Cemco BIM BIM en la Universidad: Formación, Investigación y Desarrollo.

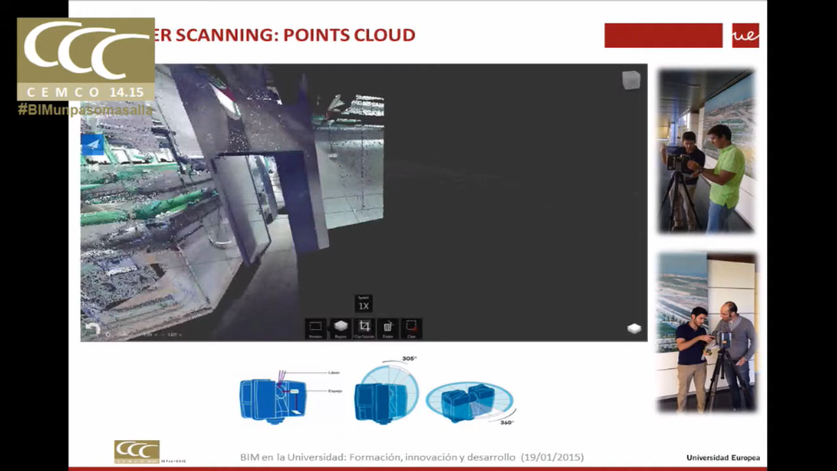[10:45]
instalaciones y ir utilizando, creo que sí funciona, por ejemplo,
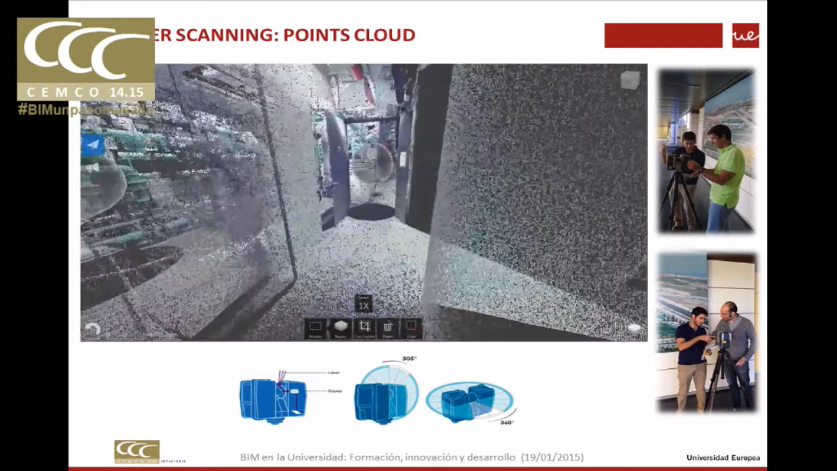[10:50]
nuevas disciplinas que van apareciendo como son el escáner 3D que tenemos en la universidad,
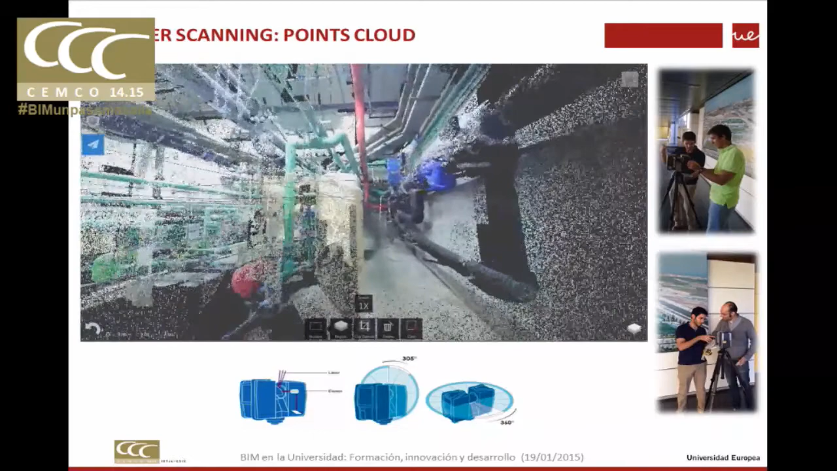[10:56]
que los mismos alumnos, que son los de la derecha, utilizan en las asignaturas, por ejemplo, de patrimonio, de topografía,